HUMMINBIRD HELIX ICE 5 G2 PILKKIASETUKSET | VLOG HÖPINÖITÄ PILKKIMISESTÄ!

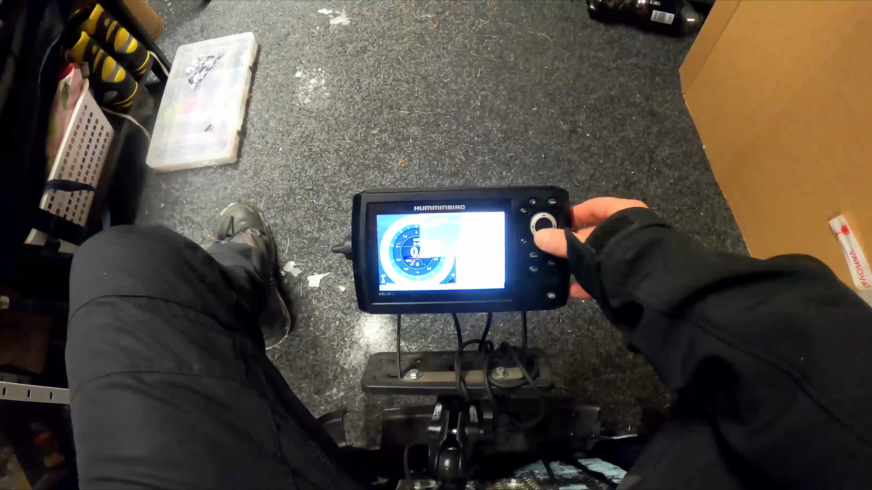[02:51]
Monesti joutuu valloa puottamaan aika paljon poikkea.
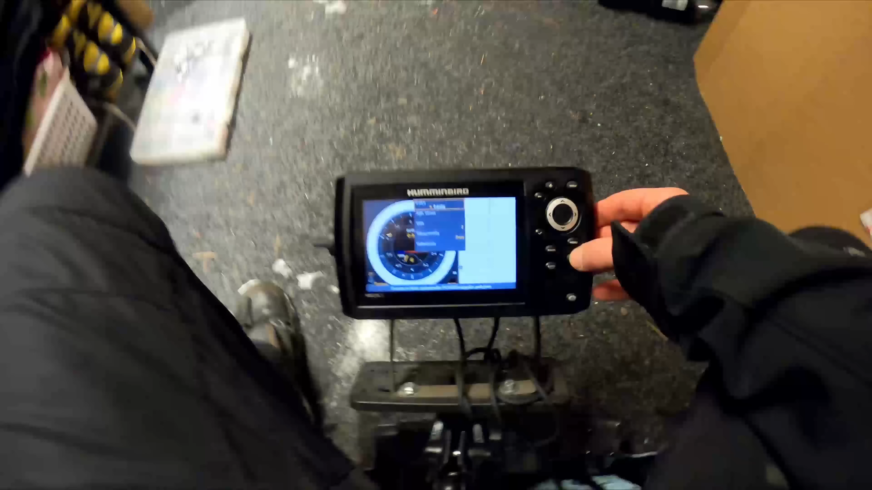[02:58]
Tuossa on pilikilläkin huomannut, että jos meinas, että näistä asetuksista ja näistä, niin tämän kameran kautta sopii selvä,
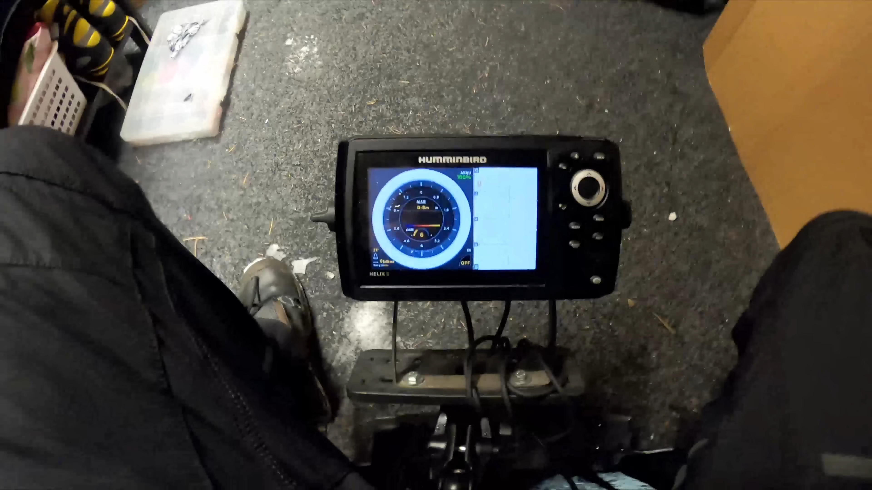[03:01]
niin aika paljon pitää puottua valloa tästä poikkeen tästä näytöstä, jos haluaa kuvailla.
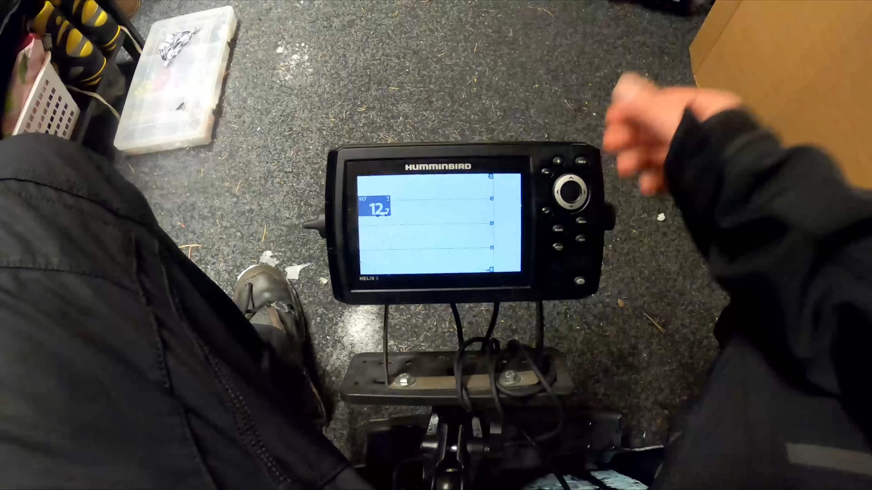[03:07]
Joo, ja katsotta ihan heti tähän alakkuun.
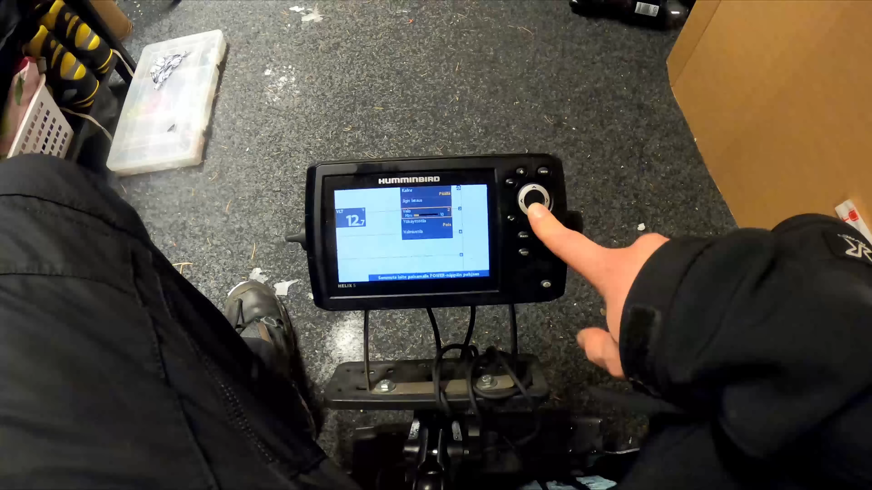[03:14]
Tämä minua alakkuun ihmetytti, että kun tässä on tämä valmiustila, niin silloinhan se mennyt tämmöiseen valmiustilaan, mutta anturi jäpi pieelle naputtamaan, niin sitten kun on pitempiä siirtymiä
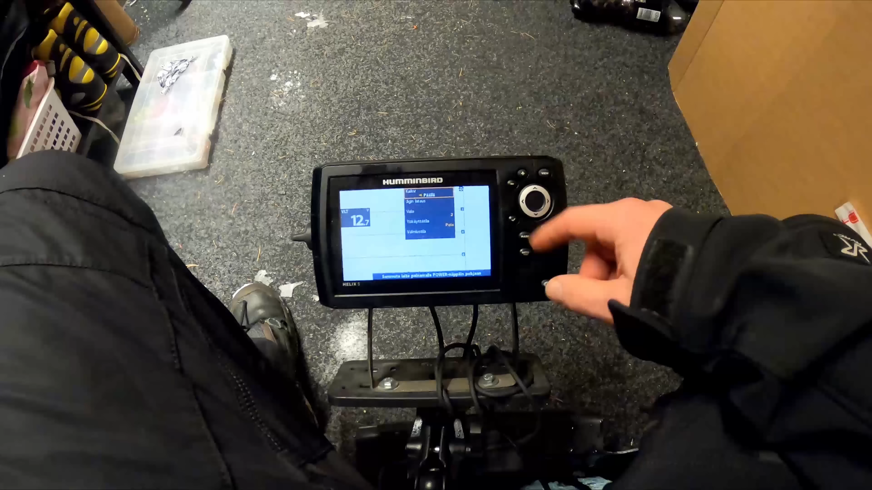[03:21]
ottanut, niin minä tuosta tuon kaikunapan poikkeen,
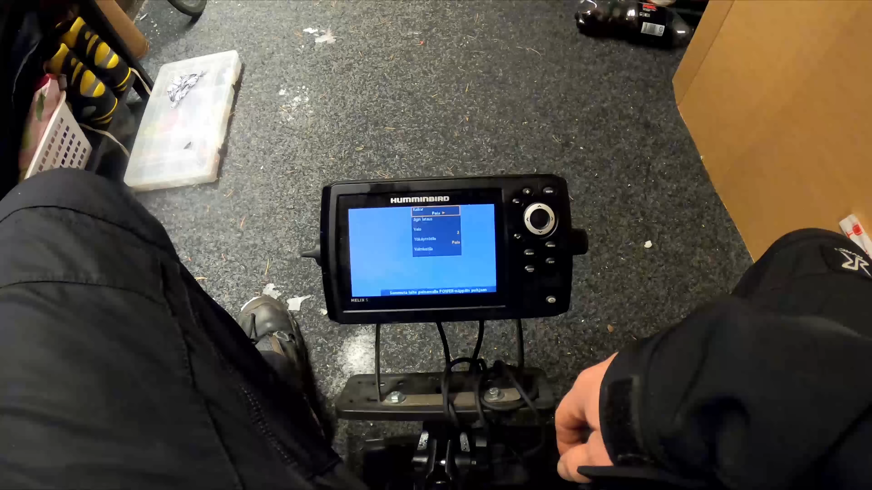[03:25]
niin silloin se loppuu se anturin naputus, niin se katkaisee sen lähetyksen, niin epähän hajo ainakaan se.
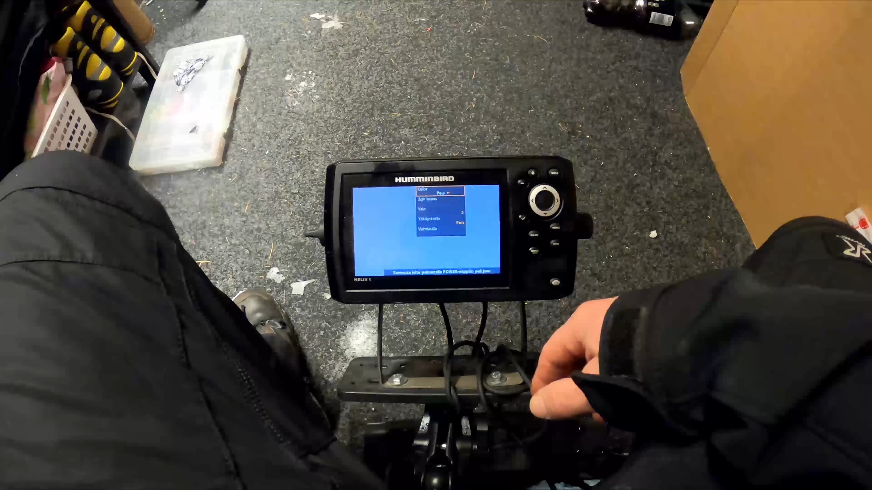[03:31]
Ja sitten on jättänyt sen tällä lailla,
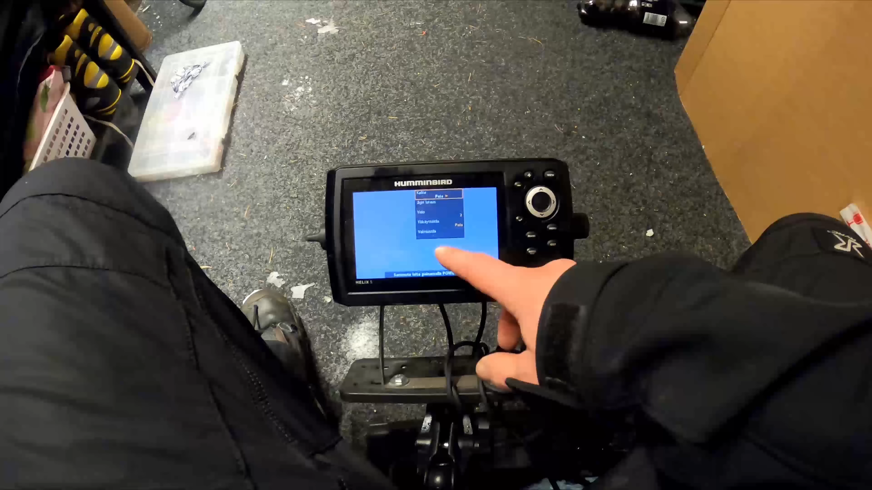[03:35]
että en ole sammuttunut, kun tämä evivirtoa tämä näyttö juuri mitään.
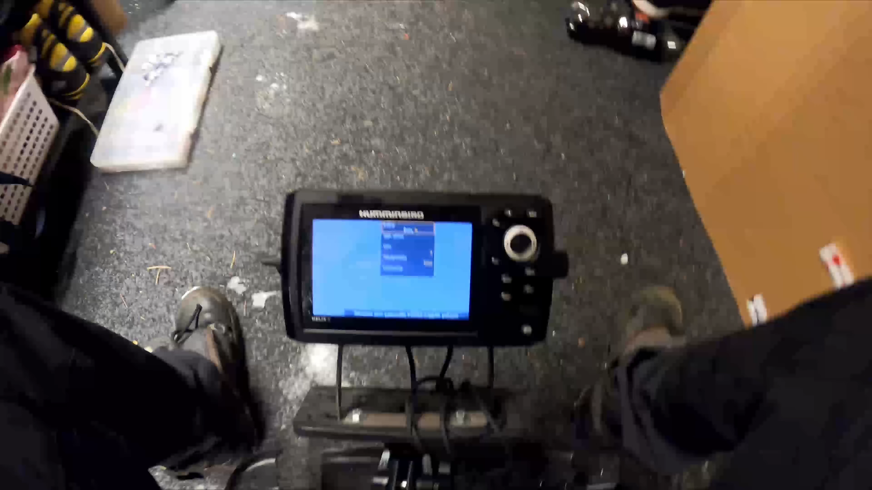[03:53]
kaksi päiväreissua, eli semmoisen 10 tuntia kestää, ja nyt taittaa olla, että joku 11,8 on jännite, että vähän liian isokin on tuo akku, jos haluaa painossa keventö.
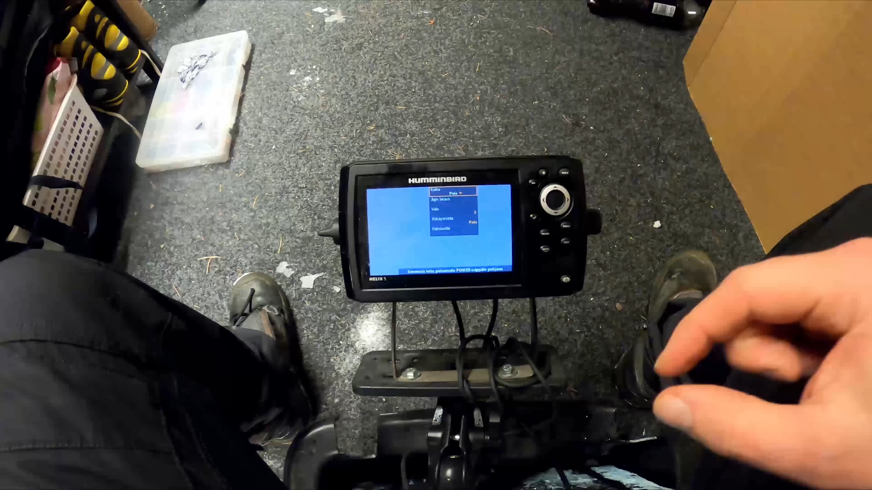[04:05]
Mutta joo, katsellaan musta noita asetuksia. Joo, eli näitä perusasetuksia, niin menusta nää päättään kerran.
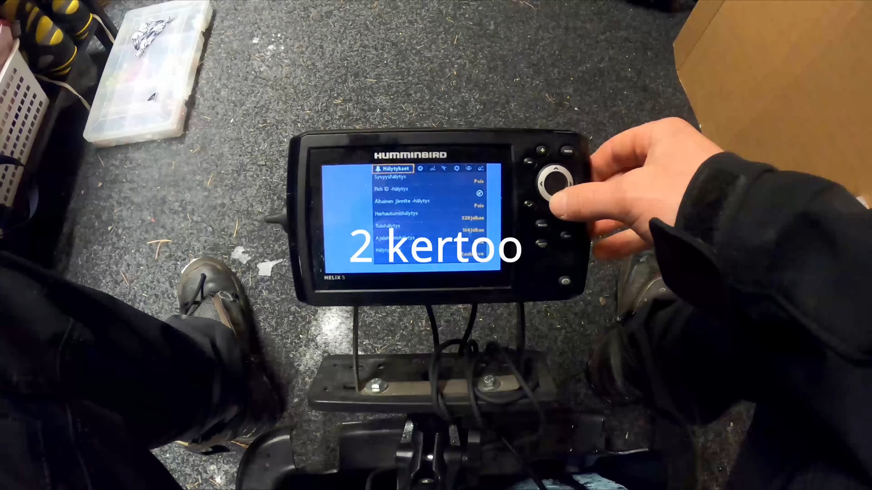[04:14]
Ja tietysti nämä syvyyshälytyksien FIS-IDt ja nämä,
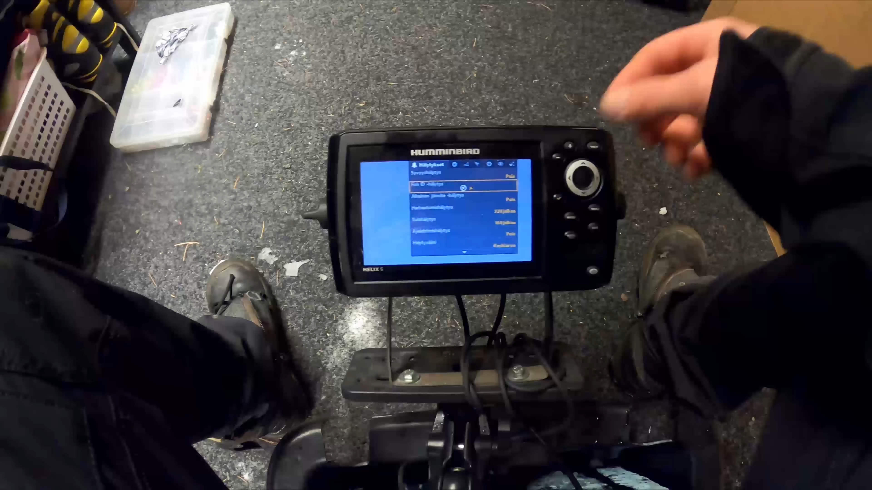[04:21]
niin minä en edes ruppaa näitä kertomaan teille työtä, että niitä ei laiteta pojalle. Ja näitä hälytyksiä ja tämmöisiä, ja nämä navigoinnit ja nämä, näistähän, mullahan ei näitä ole käytössä, niin oho.